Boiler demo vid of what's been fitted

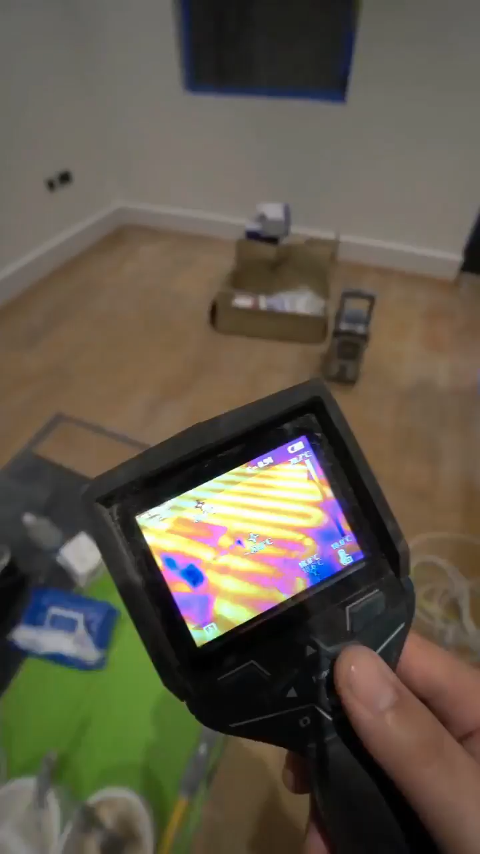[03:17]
underfloor heating underneath this engineered flooring as you can see from the camera i've got just shows